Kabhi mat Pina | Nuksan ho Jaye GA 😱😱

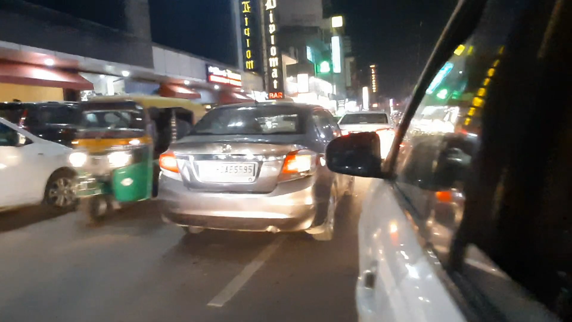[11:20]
लो जी, ट्रैफिक जाम मिल गया फिर। इसी जगह मिलता है यार, हमेशा इसी जगह होता है।